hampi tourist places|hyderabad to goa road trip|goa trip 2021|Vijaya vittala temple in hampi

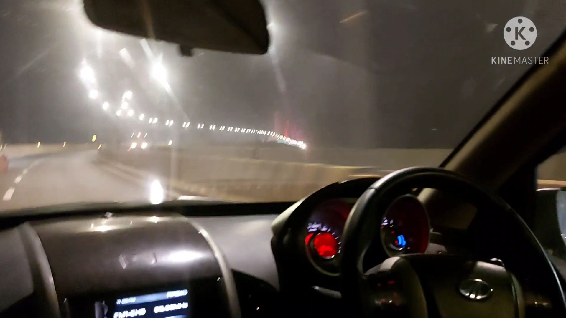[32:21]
గోవా నైట్ లైఫ్ ఫుల్ ఆఫ్ లైటింగ్ అండి చూడండి ఎంత బ్యూటిఫుల్ లైటింగ్ అంటే ఫుల్ టు నైట్ లైఫ్ అన్నమాట ఇంకా రీచ్ అయిపోయాం గోవాకి ఆఫ్టర్ 7-8 hours జర్నీ
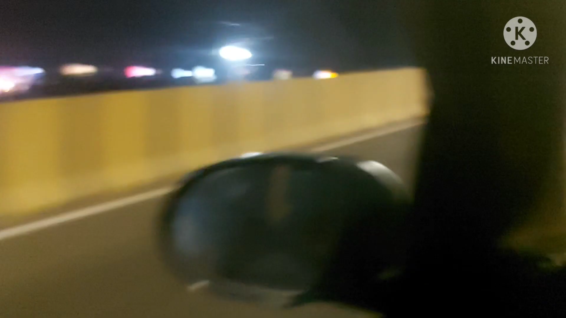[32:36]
రీచ్
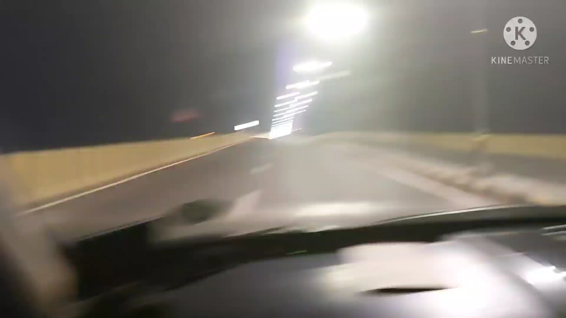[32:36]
అయిపోయాం గోవాకి ద బీచెస్ ద లైటింగ్ అదొక ఒక డిఫరెంట్